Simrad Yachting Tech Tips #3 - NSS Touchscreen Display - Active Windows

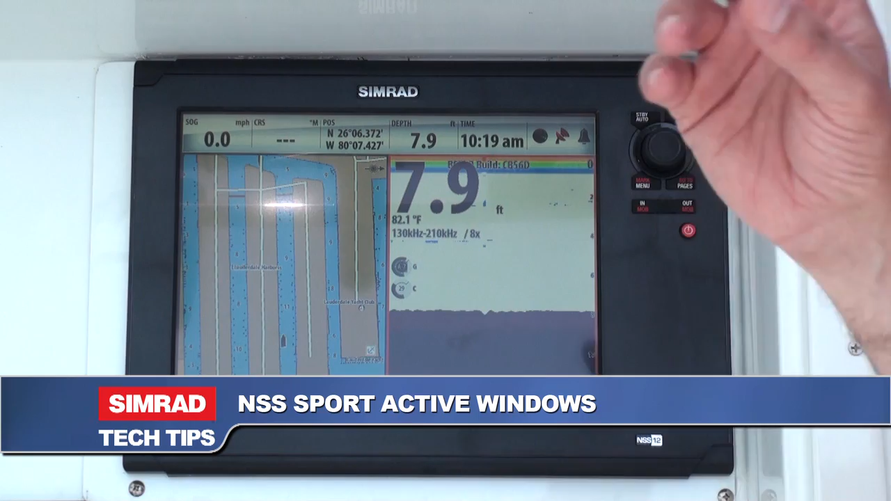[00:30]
On screen: depth 7.9 ft, water 82.1°F
you always know when you have an active window because you notice this red outline surrounding your active window. That way you know if you're selecting a menu button, either with a push button or on the touch screen display,
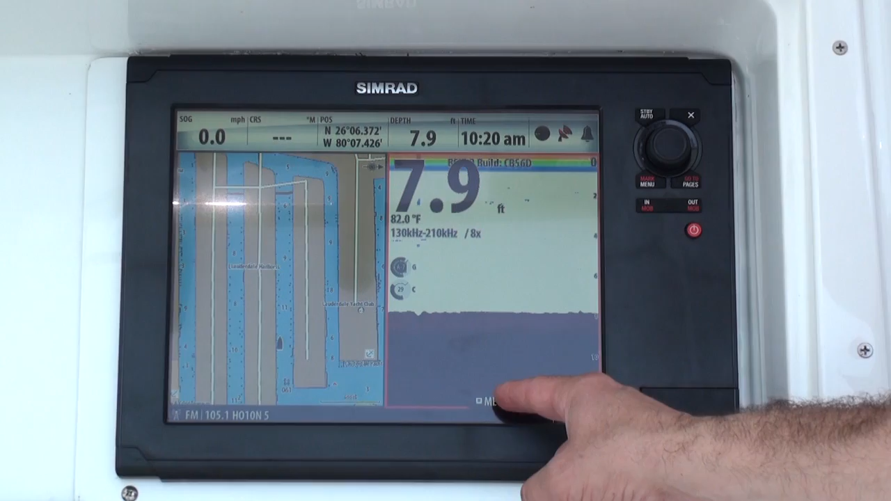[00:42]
On screen: depth 7.9 ft, water 82.0°F
that menu actually affects what's in the sonar side of your multi-function display. So if I want to change some of the echo options, for example, like I want to change the color palette,
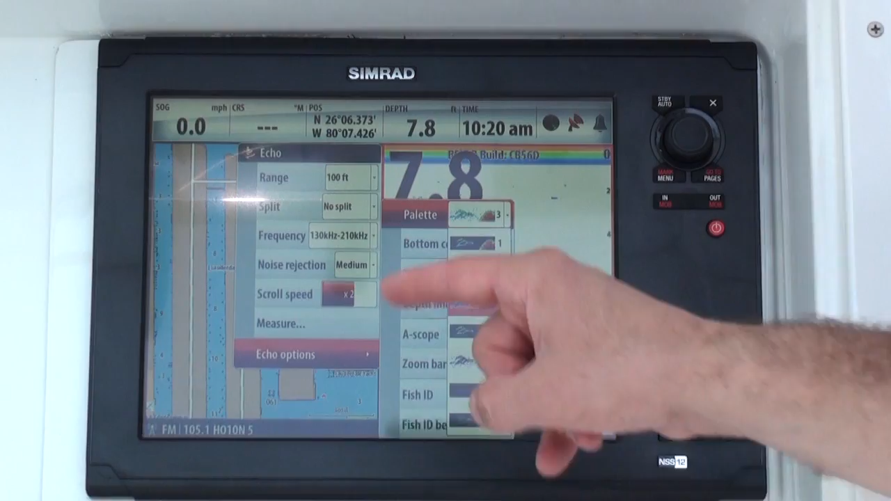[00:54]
I actually do it now, change the color palette, press exit to leave this, and now I've affected what's in the echo sounder for my multi-function display. But if I want to change something associated with my chart plotter,
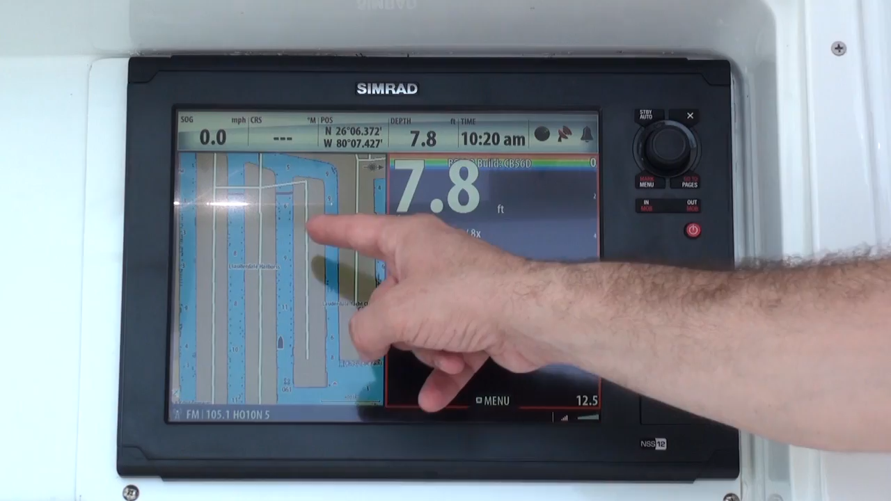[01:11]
On screen: depth 7.8 ft
I have to actually select it and with the NSS Sport it's as easy as the touch of a finger.
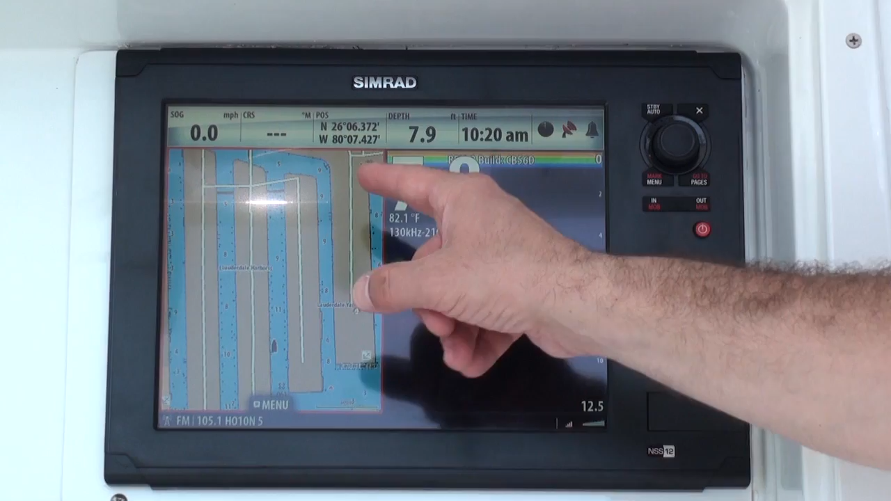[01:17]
On screen: depth 7.9 ft, water 82.1°F
Now I've changed the active window to the chart plotter so that if I want to zoom in and zoom out using the rotary control knob, that's easy to do.
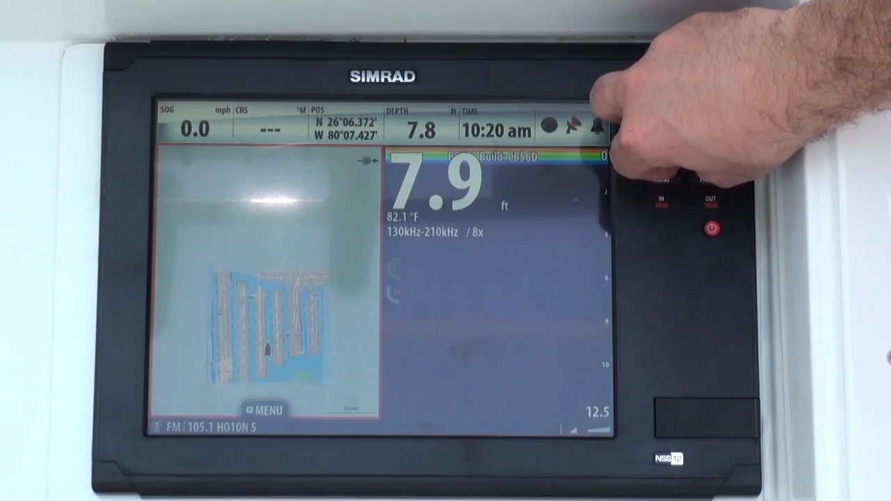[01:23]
On screen: water 82.1°F, speed 0.0 mph
But remember, if I wanted to change something on the echo sounder, I have to come back and make that window active again.